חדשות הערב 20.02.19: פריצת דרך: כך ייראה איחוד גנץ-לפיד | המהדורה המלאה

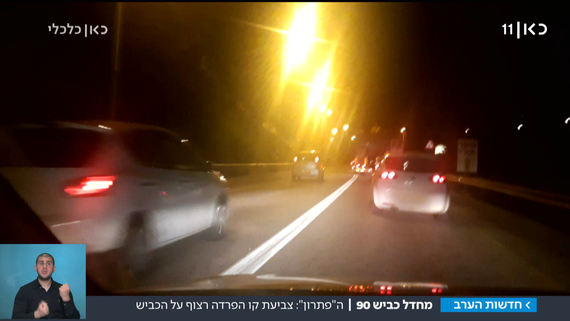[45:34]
שערכה 4 דקות מצומת כפר יובל למטולה מתערכת כעת ל-20 דקות מזדחלות וזה מה שקורה נהגים רבים מאבדים את הסבלנות ועוקפים על הפס הלבן מה שצריך זה הפרדה פיזית בין כיווני הנסיעה עם נתיבים נוסבים להקיפה נתיב